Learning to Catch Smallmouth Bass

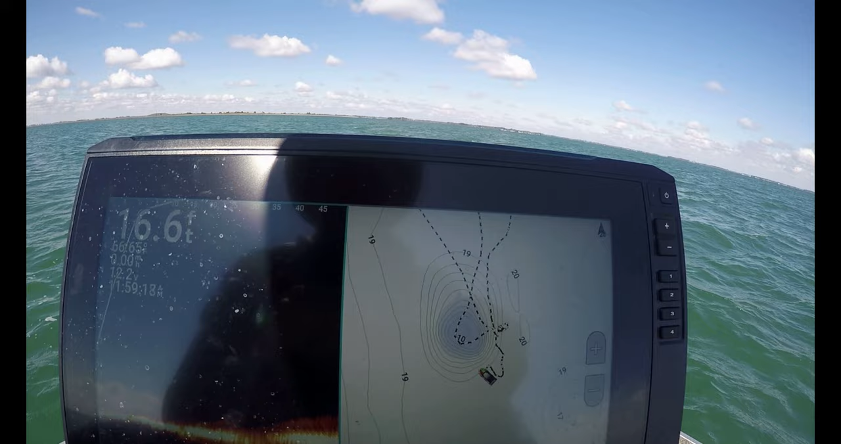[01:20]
And so I was marking quite a few fish at the bottom of this hump. And after a few misses, I finally picked up this nice fish. Nice one for the first one of the day.
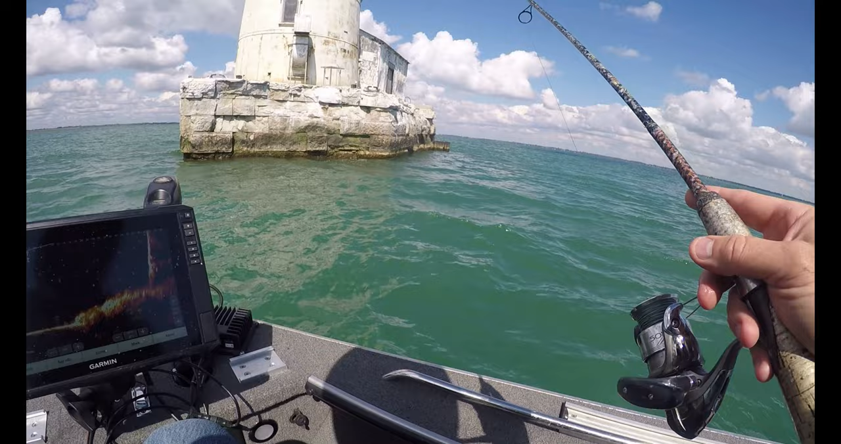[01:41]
and you can probably see from the graph how quickly it kind of drops off around the edges of this thing back down to the main depth of the lake bed. This is the Detroit Light. This is right at the mouth of the Detroit River, kind of where Lake Erie begins. And so the lake bed is relatively flat in this area, but where they built this lighthouse, there's quite a bit of structure right around the base of it. It's kind of rocky. And so I was marking a number of fish here, and I did mark some bigger ones. Didn't really catch any monsters here, but I consistently got hit with some smaller smallmouth bass.